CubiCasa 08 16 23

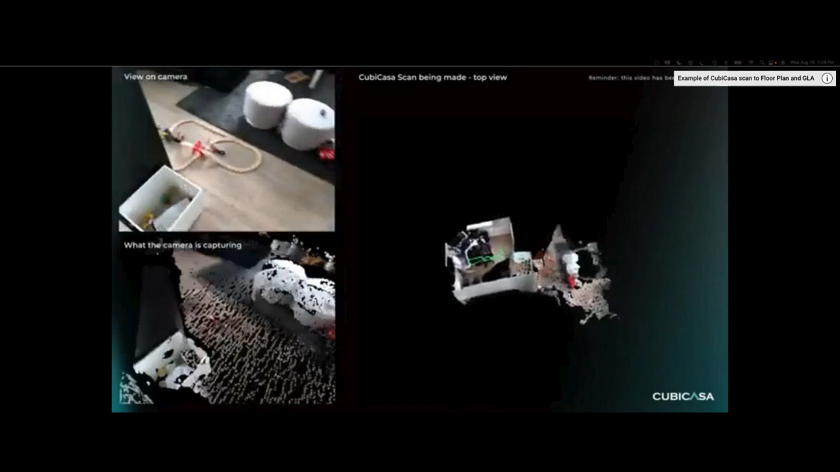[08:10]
so you'll see on the top left that's the view of the camera so as you're walking around scanning the property this is exactly what you'll see on screen on the bottom left you'll see what's being
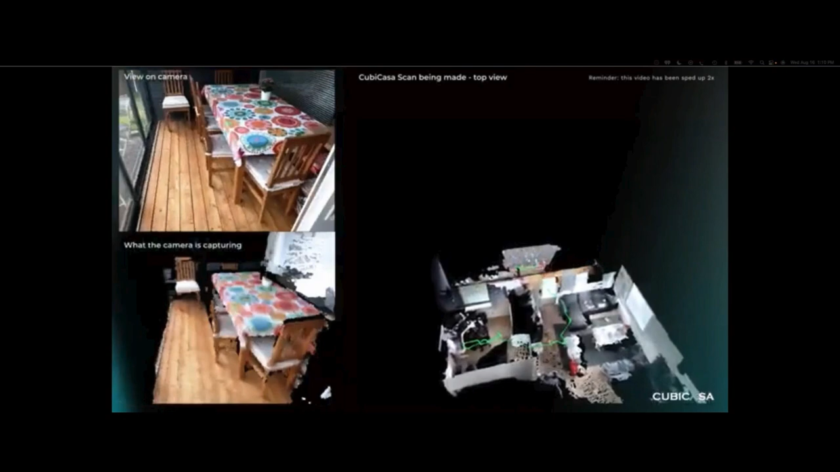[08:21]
captured in real time using the augmented reality kits in the phone to create a point cloud
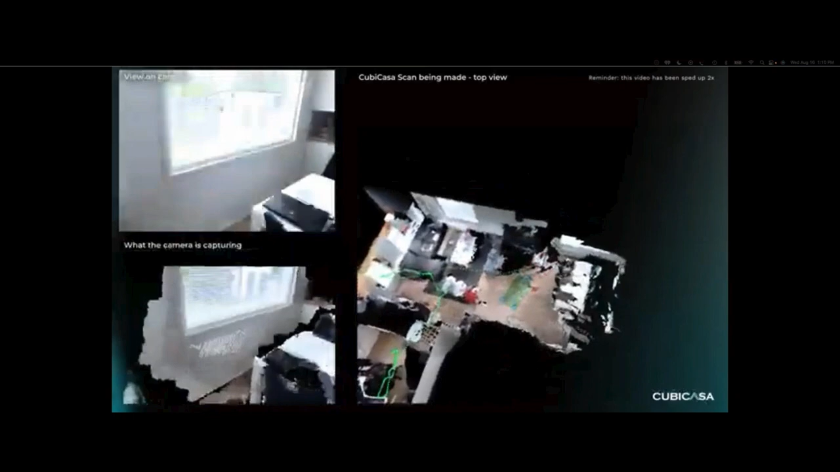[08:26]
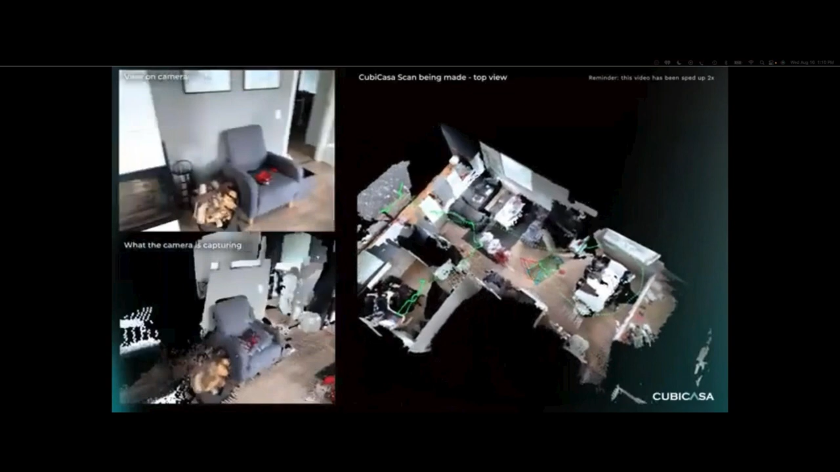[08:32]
then on the right you'll see the full 3d digital footprint that's being created the property the green line that you see is actually the route the person took through the home
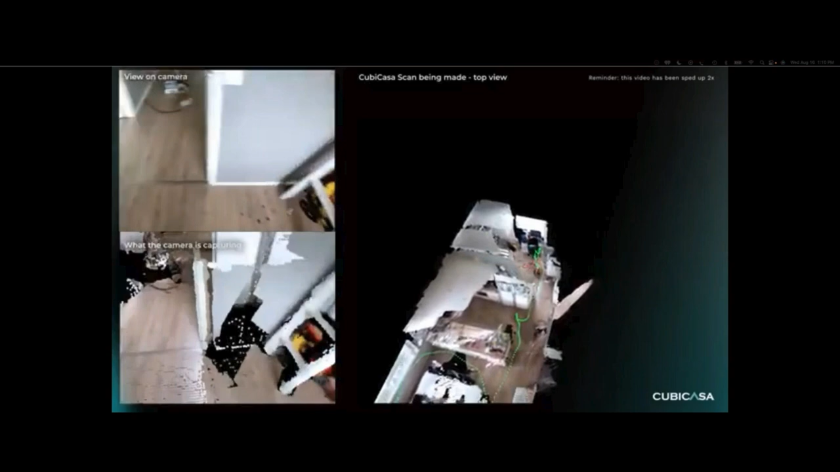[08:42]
and then you'll see a red diamond shape that's capturing the device's position
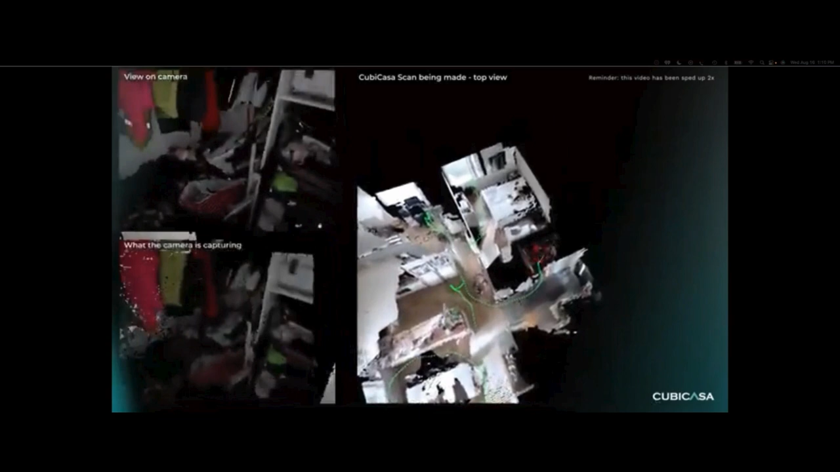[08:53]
so what you see on the bottom left and the right hand side will not be visible in the app this is the background process and cuba casa does to capture all the details the details and create the floor plan for the entire property including any outdoor spaces